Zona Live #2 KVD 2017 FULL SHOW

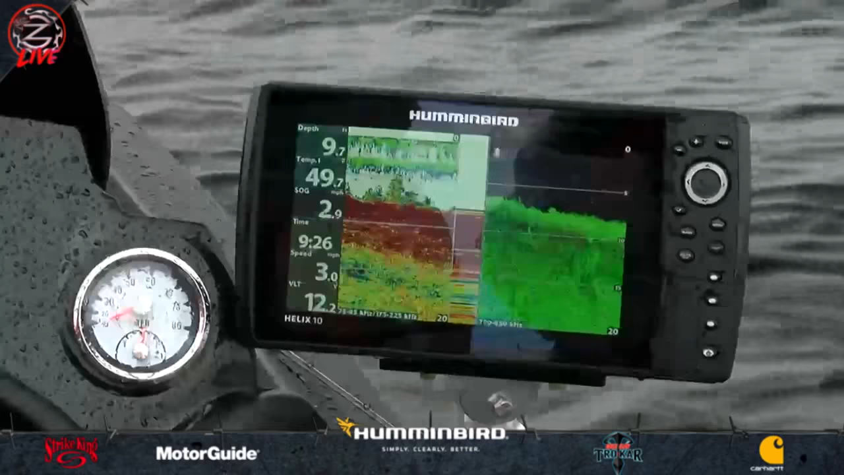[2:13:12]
And see, we didn't get many bites right through that.
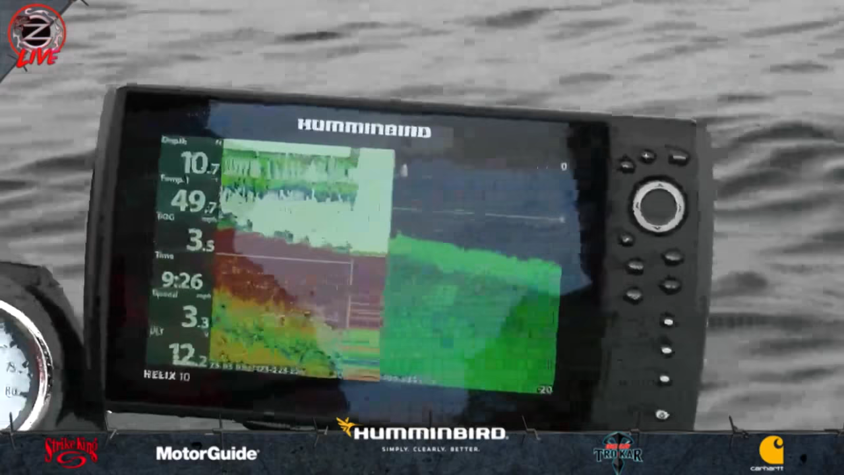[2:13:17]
Right, because there's not. There we go. There we go. Right there. Look. Oh. Mm-hmm.
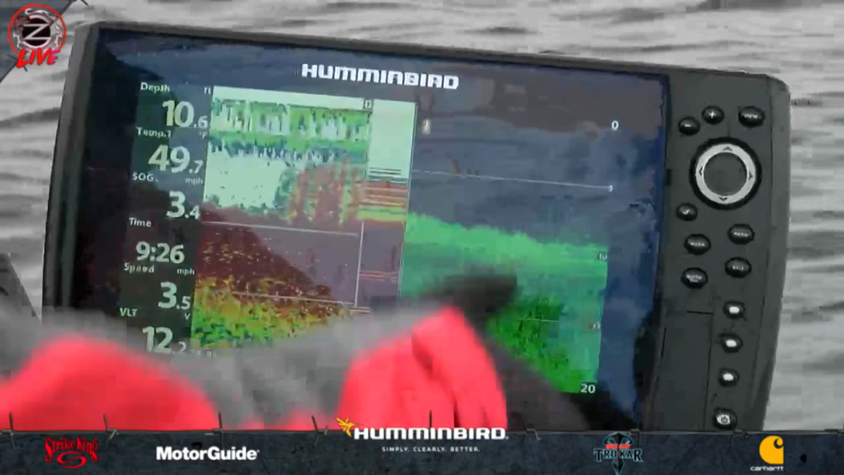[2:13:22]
On screen: depth 10.6 ft, speed 3.5 mph
That's what you're hunting for, where it's next to a clean area.
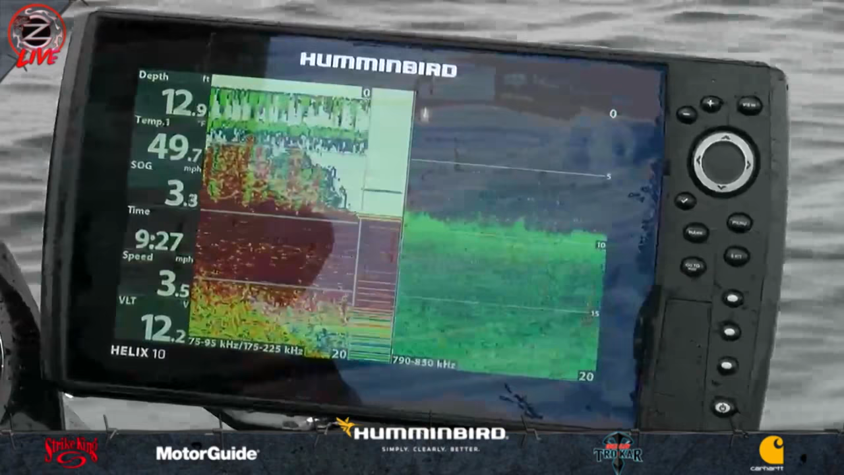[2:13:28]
On screen: depth 12.9 ft
And see how it stops right there?
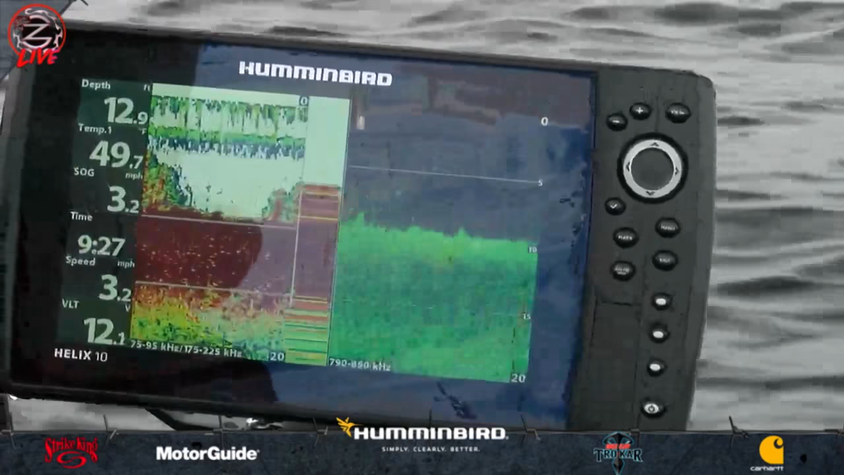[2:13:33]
On screen: depth 12.9 ft
That's what they're on. That's it.
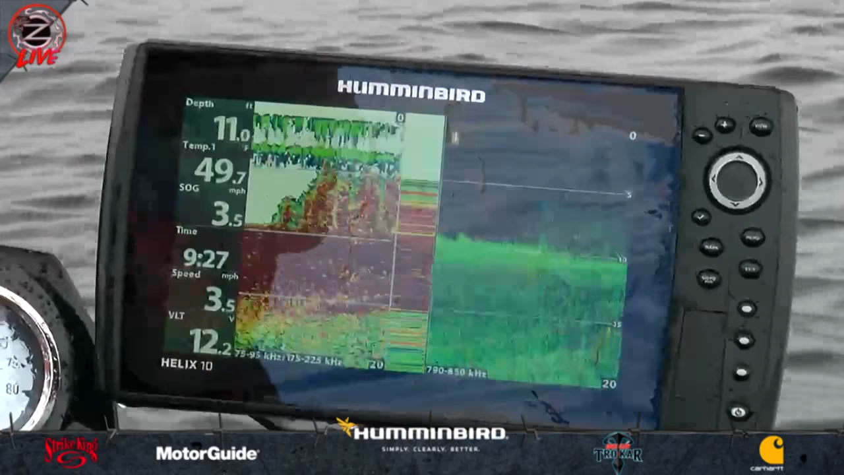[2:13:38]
On screen: depth 11.0 ft
But like yesterday, what's compared to what we're doing here today, well, that's a real thick deal.
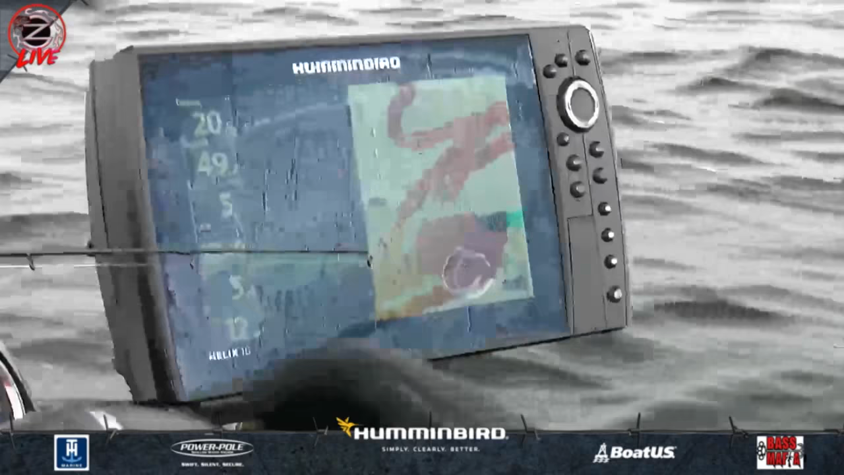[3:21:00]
And that auto chart live, if you notice this,
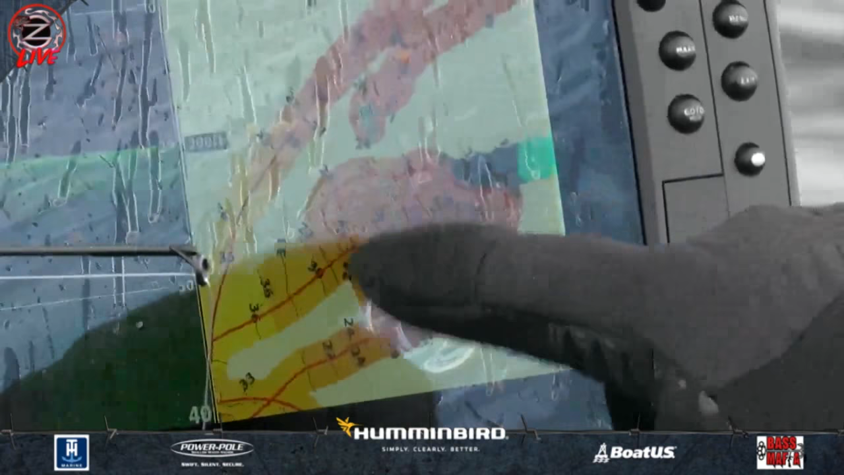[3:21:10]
You can see it's 24, 24, 18, 18.